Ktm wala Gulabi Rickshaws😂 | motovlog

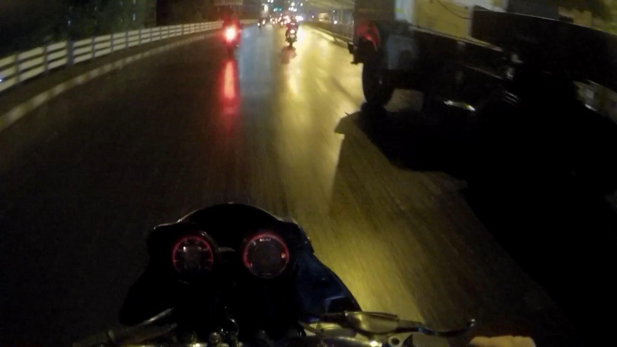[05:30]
पापरे बाप क्या स्लीप है है इदार अज इतना अंधेरा का है इतना सन्नाटा क्यों
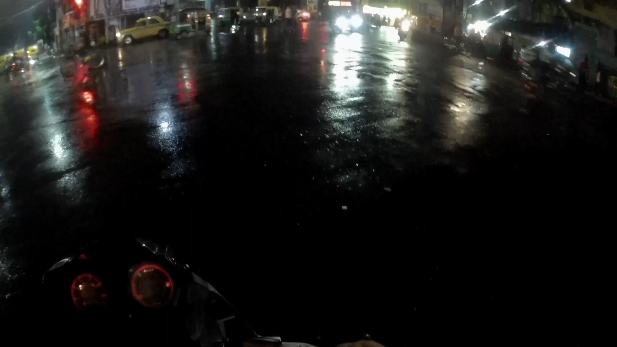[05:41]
है भाई लगता है बरा पढ़ने वाली है
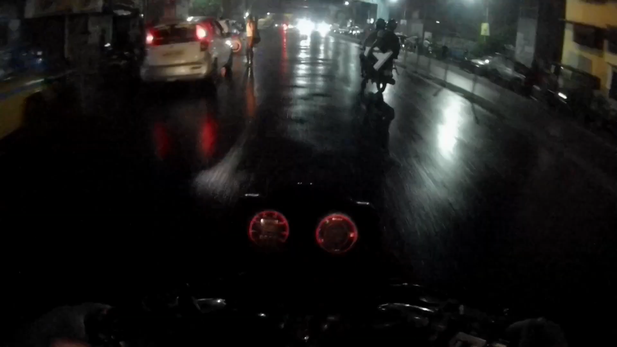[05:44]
अभी तुम देख पार रहे हैं बिरीज का नीचे भी पूरा बनती है अंधेरा कुका बुरा साला कौन कहां चले आरा बोलो देखो एक स्पि�